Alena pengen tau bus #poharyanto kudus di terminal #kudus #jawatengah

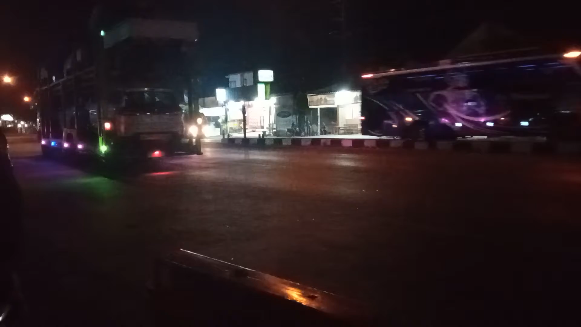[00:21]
Dua. Dua. Tuh, nyebrang busnya. Wih, nyebus. Lihat sana aja.